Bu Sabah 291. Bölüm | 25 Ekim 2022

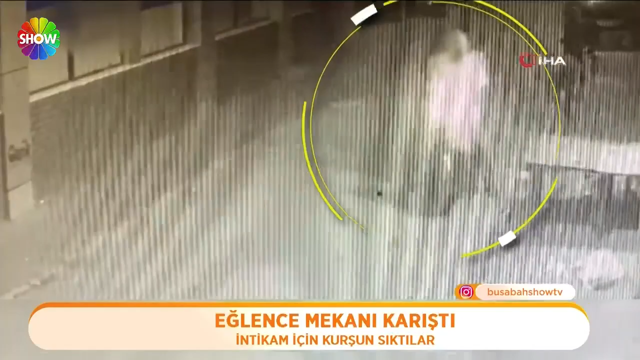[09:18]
O dehşet anlarında iki kişi yaralanırken silahlı saldırgan olay yerinden kaçmaya çalıştı. Saldırgan kaçarken önüne bir motosiklet çıktı.